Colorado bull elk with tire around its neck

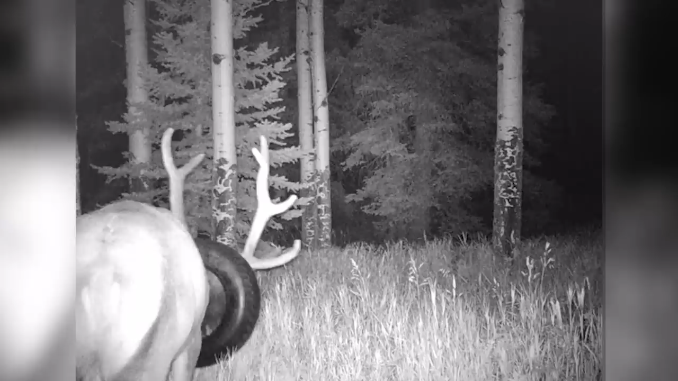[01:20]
And another one was behind a home, kind of over in the Deer Creek Canyon, Kester Road area, which is just due west of Chatfield. So it's pretty remarkable. This elk is is moving all the way from Mount Evans Wilderness in the summertime.